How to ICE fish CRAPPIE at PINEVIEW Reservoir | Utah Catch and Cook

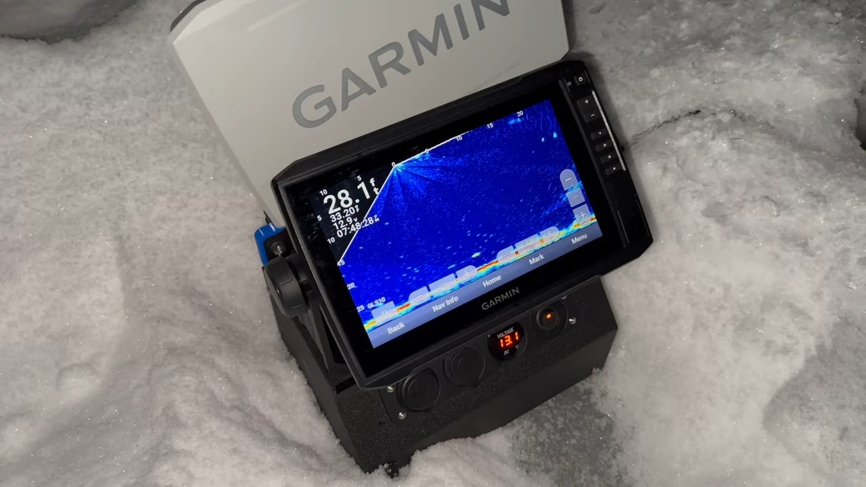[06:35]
Where you at Trey? Oh, there he is. He's right there.
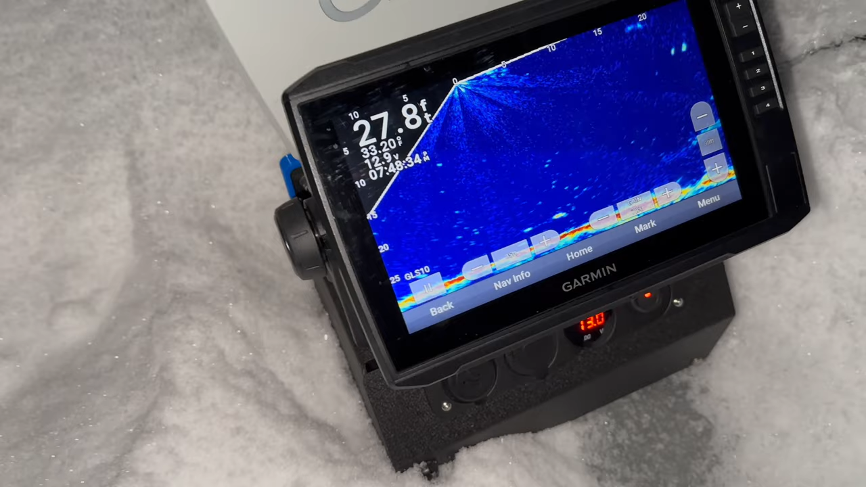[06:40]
On screen: depth 27.8 ft
The fish is looking at it.